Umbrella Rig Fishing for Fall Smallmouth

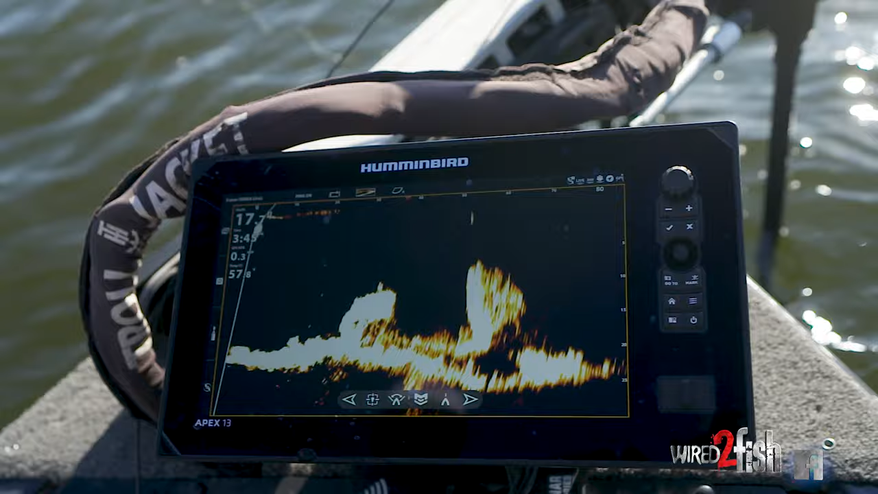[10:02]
there's my bait going down you can see this fish up on top of the rock i'm going to bring it just a hair towards him let it drop let it drop let it drop okay we're about in line with the fish i'm going to keep this right above them moving both moving a little bit look at i'm following it two of them oh
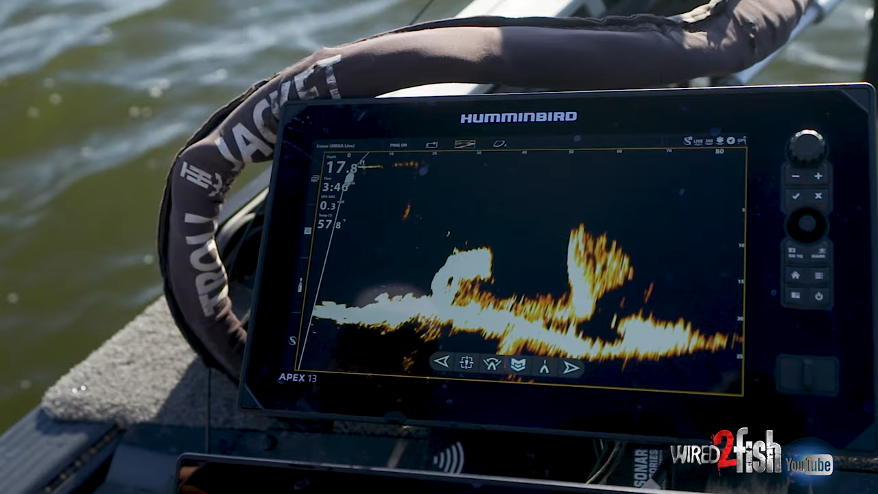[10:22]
oh these things are going to eat it's important to stay off the fish and that's what's obviously
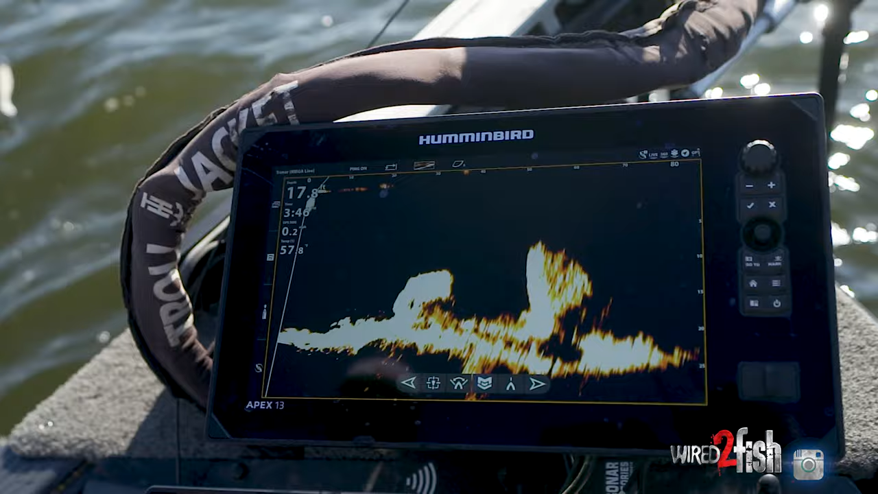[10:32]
nice about forward-facing sonar is i can keep
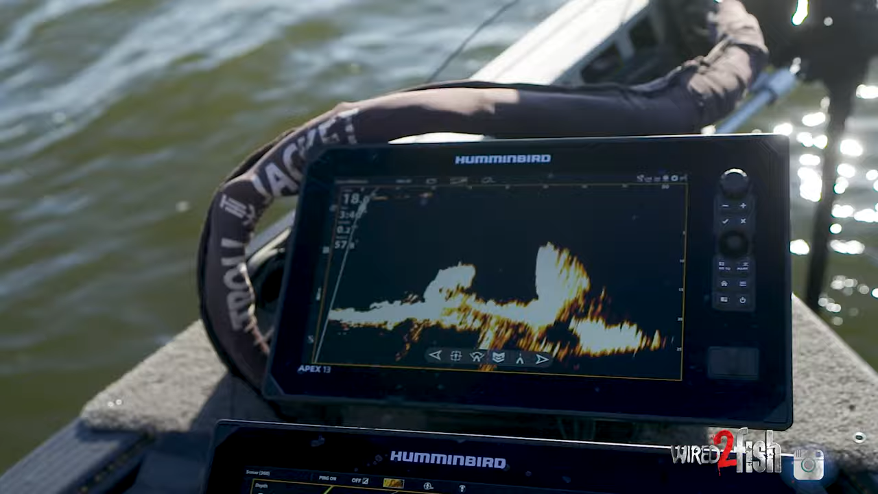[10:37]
the boat away from these fish and especially target lock we have a little bit of wind today and so what i'm going to do is
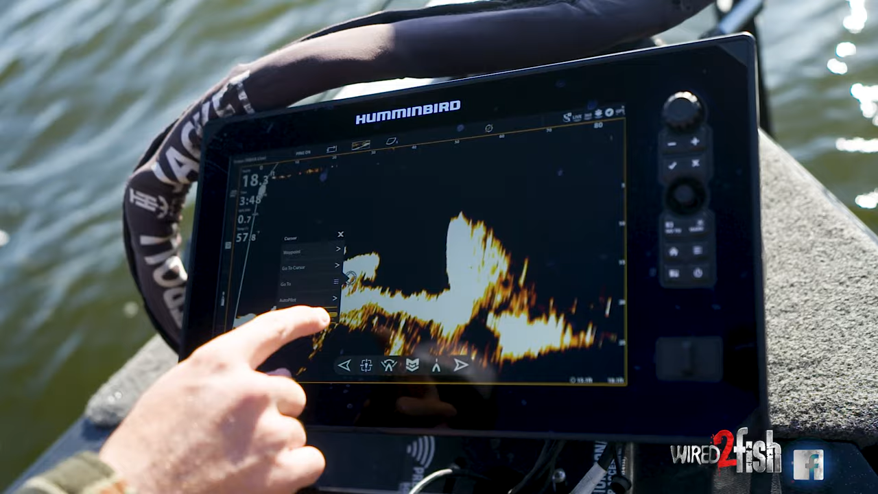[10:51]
these fish aren't leaving the rock so i'm going to go ahead and hit target lock and now eggs out of that my transducers always going to be pointed at this yeah there's going to be a little play in spot lock the
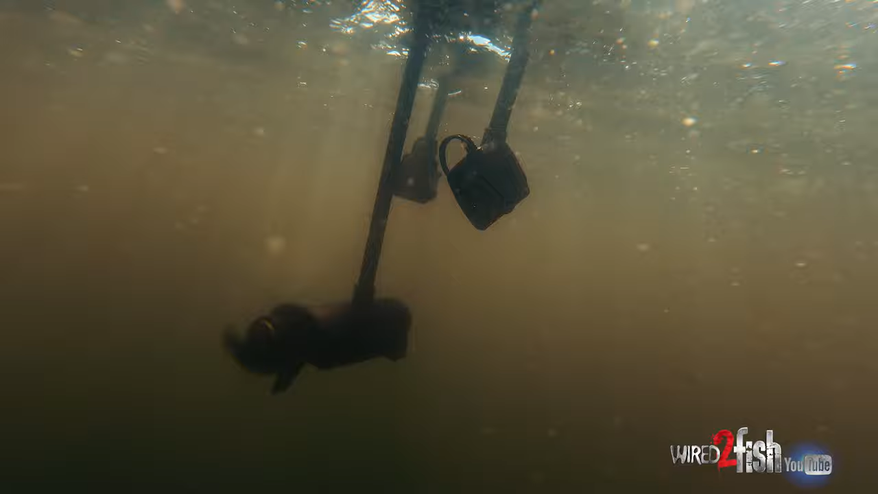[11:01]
boat's going to kind of move back and forth as it's playing in the wind but what's not going to move back and forth is my transducer that's super super important i'm always going to be able to see this rock
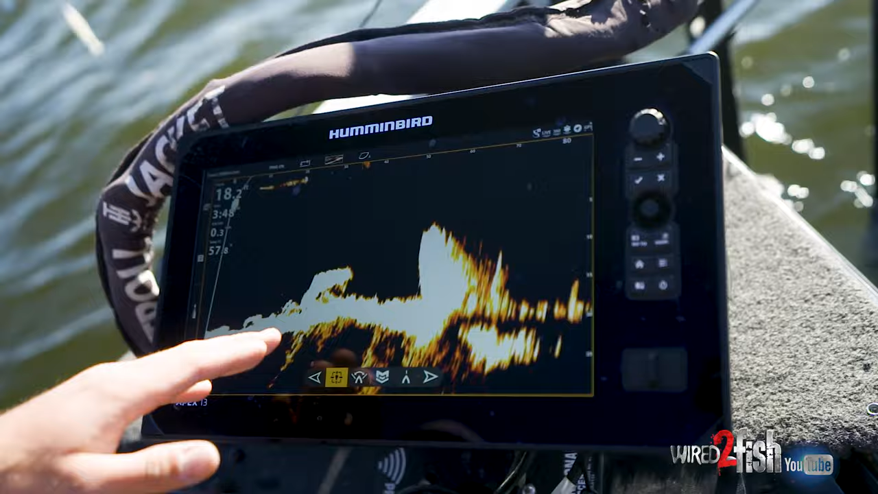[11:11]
and as these fish come up and down and use this rock i'm going to be able to see them
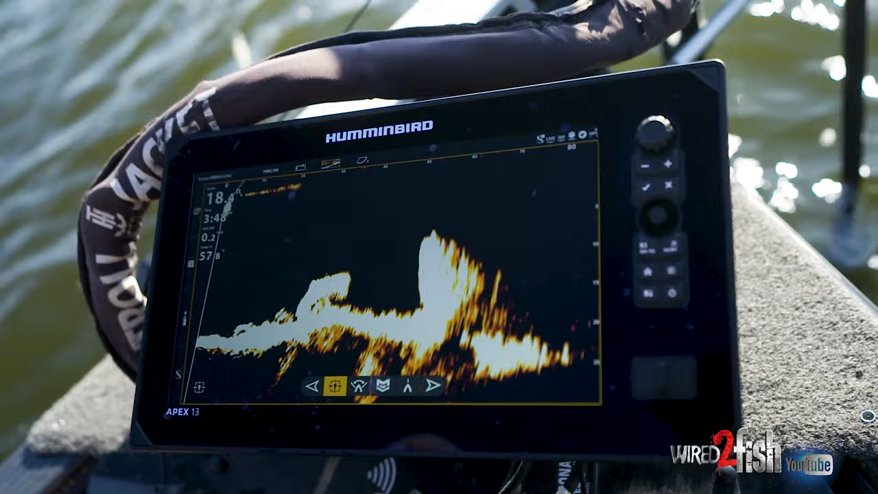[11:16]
at all times you can see that one's flickering in and out there so i'm going to be able to make repeated casts and never have to really touch a thing
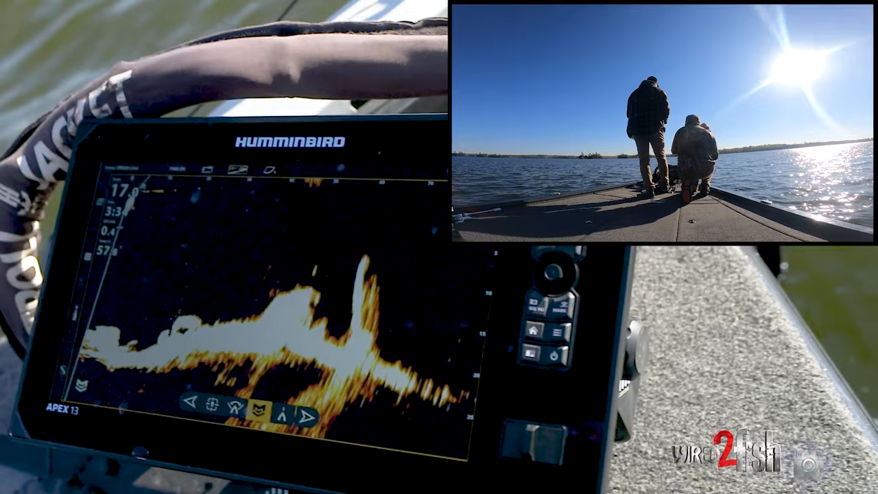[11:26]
here he comes come on baby